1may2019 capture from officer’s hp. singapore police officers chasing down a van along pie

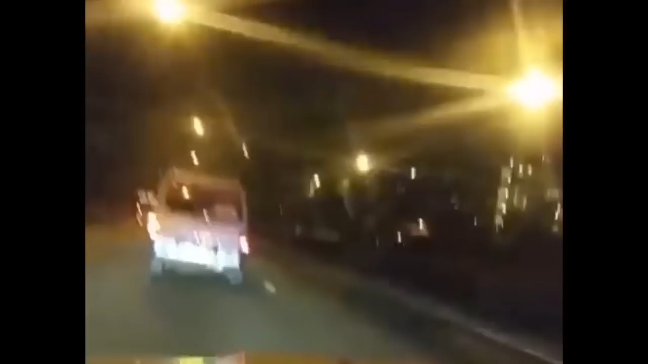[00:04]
have bubble tea, thank Papa. We are still at PIE Airport before Tampines Avenue 5. Roger. Now at PIE Airport before Tampines Avenue 2.